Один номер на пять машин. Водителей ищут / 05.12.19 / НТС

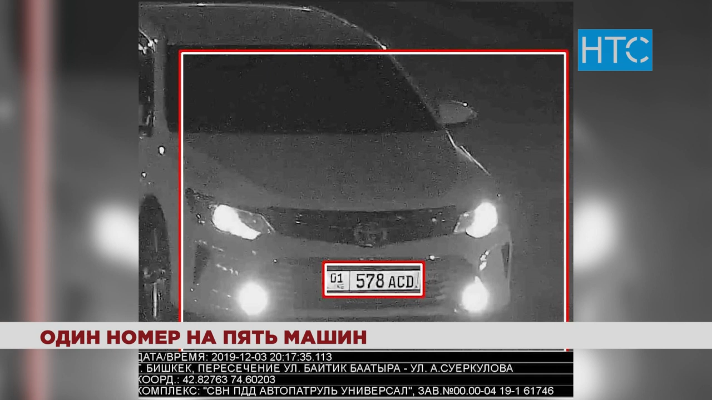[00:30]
А 3 декабря на Тойоте по улице Байтик-Батырос-Юркулова. Но и это не самое интересное.